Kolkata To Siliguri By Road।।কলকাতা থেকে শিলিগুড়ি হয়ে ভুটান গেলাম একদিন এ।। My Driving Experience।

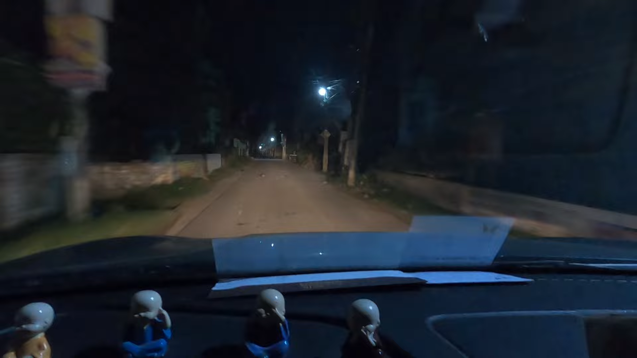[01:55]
আমরা হচ্ছি ব্যারাকপুর থেকে, আমরা ব্যারাকপুরে থাকি, তো বাড়ি থেকে বেরিয়ে পড়েছি, এখন ধরে নেবো কল্যাণী এক্সপ্রেস ওয়ে।
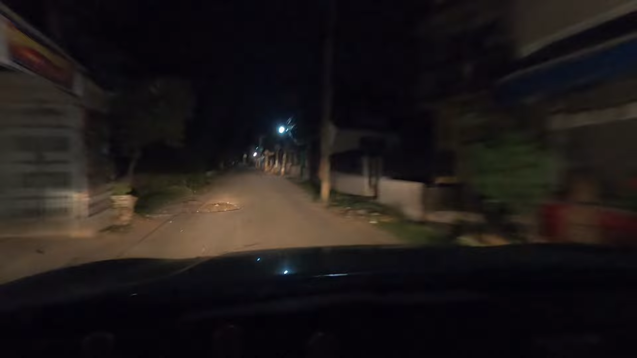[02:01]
আমরা চলে এসেছি কল্যাণী এক্সপ্রেস ওয়ে, এটা কুণ্ডুবাড়ি মোড়, কুণ্ডুবাড়ি মোড় থেকে আমরা নিয়ে নিচ্ছি বাদিক।
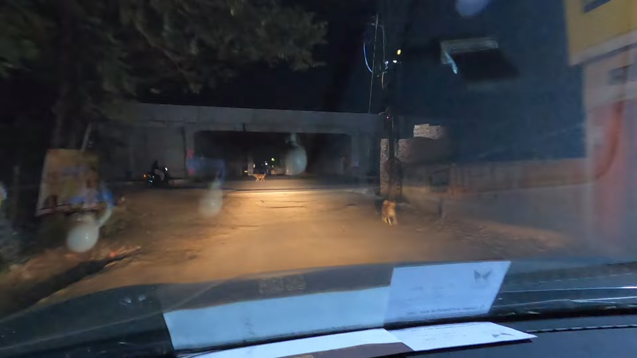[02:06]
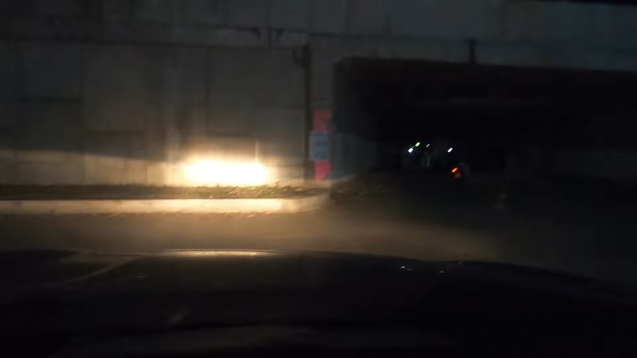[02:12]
এই ধরে নিলাম কল্যাণী এক্সপ্রেস ওয়ে, এখান থেকে আমরা চলে যাবো সোজা কাঁচড়াপাড়া পর্যন্ত, কাঁচড়াপাড়া থেকে ডান দিক নিয়ে জাগলি বড়ো কাপাবো না,
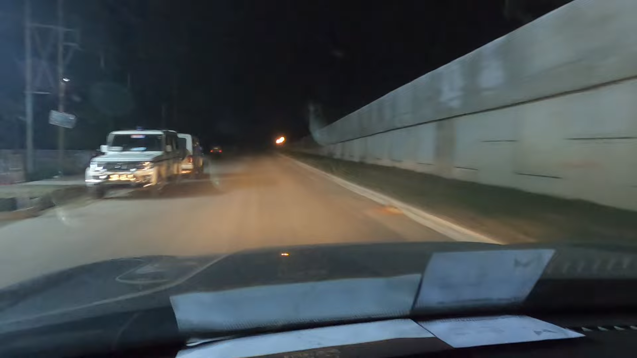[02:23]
সেখান থেকে ডান দিক দেবো, চলে যাবো যা বড়ো জাগলিয়া, বড়ো জাগলিয়া থেকে সোজা রানাঘাট, কৃষ্ণনগর, বহরমপুর হয়ে মালদা বাইপাস হয়ে কিষানগঞ্জ হয়ে সোজা শিলিগুড়ি।
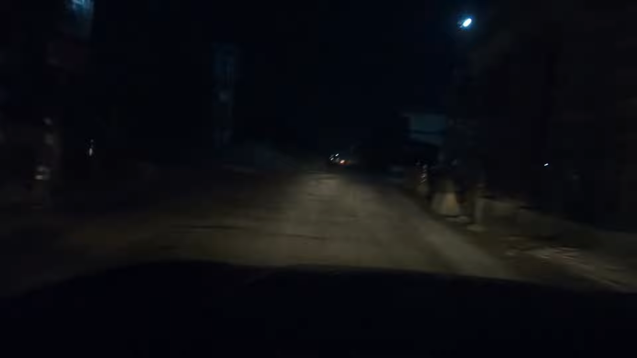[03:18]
মানে রাস্তাটি ঘুরে এলাম, ওখান থেকে ডান দিক নিতে দিচ্ছিল না, তো এই আমরা নিয়ে নিলাম কাঁচড়াপাড়া বড় জাগুলিয়া রোড যেটা আছে সেটা।
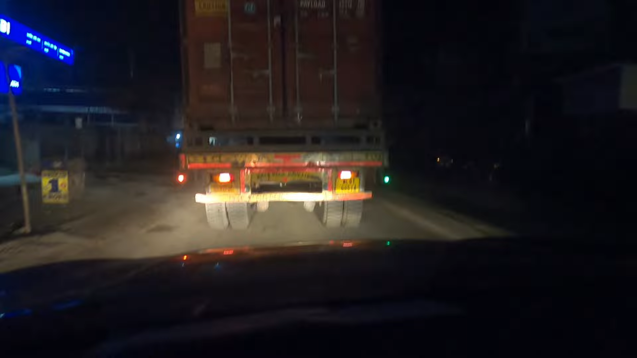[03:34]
আমরা চলে এসেছি বড় জাগলিয়া মোড়, কাঁচড়াপাড়া থেকে বড় জাগলিয়া রাস্তা কিন্তু তৈরি হচ্ছে, কিছু কিছু জায়গায় ঠিক আছে, কিছু কিছু জায়গায় বেশ ভালো রকম প্যাচেস আছে।
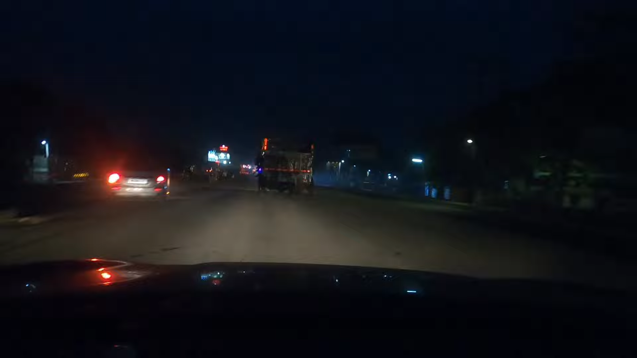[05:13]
তো হ্যাঁ এই তো সামনে দেখাও যাচ্ছে রানাঘাট ব্রিজ থেকে, রানাঘাট ব্রিজ থেকে নেমে এই জাস্ট 50 মিটার, 50 মিটার হবে একদম, এই চুনি নদীর ব্রিজ চালু হয়ে যাচ্ছে।
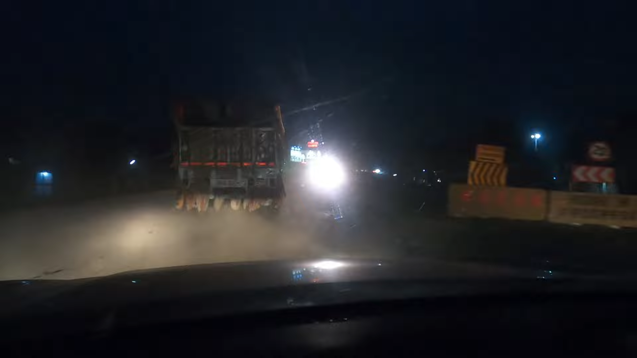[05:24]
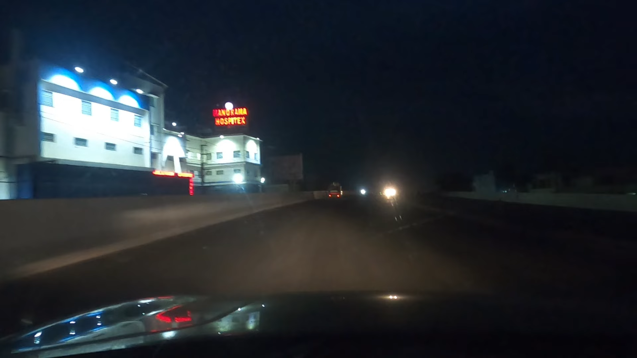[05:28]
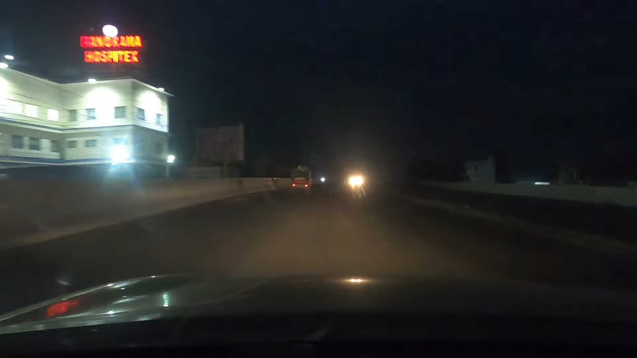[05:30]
চুনি নদীর ফ্লাইওভারটা চালু করে দিয়ে সুবিধা আরো হয়ে গেছে আমাদের, কারণ এখানে নিচ দিয়ে যেতে হতো, রাস্তা খুব খারাপ ছিল।
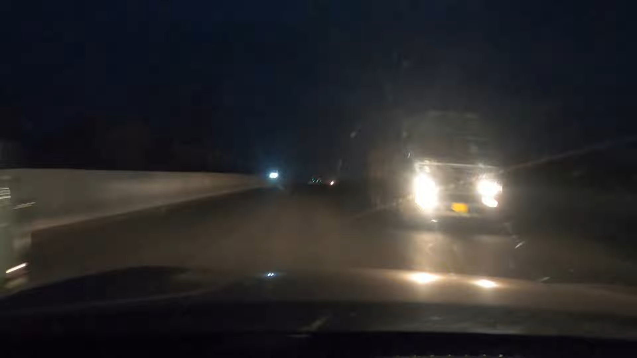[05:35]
তো আমরা এখন উঠে পড়েছি চুনি নদী ফ্লাইওভারের উপরে। এটা বেশ টোটাল লানাঘাটটাকে বাইপাস করে চুনি নদীটা ক্রস করে গিয়ে আমাদের নামা হবে।